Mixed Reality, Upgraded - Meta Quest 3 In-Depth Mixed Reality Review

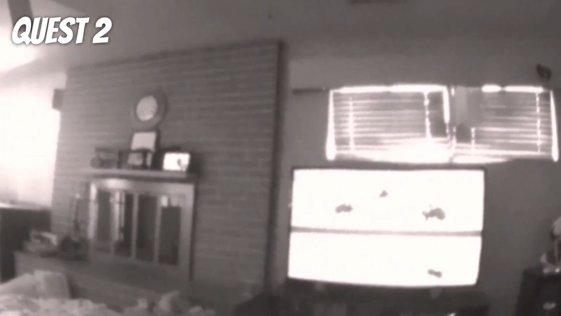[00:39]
mostly to orient yourself in a room and reading phones and screens was damn near impossible.
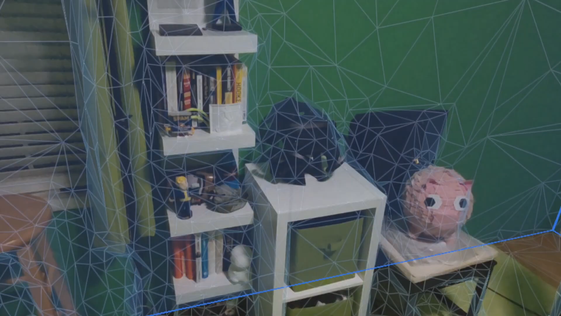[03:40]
While it may seem tedious I actually highly recommend taking the time to properly tag and mark furniture in your playspace setup.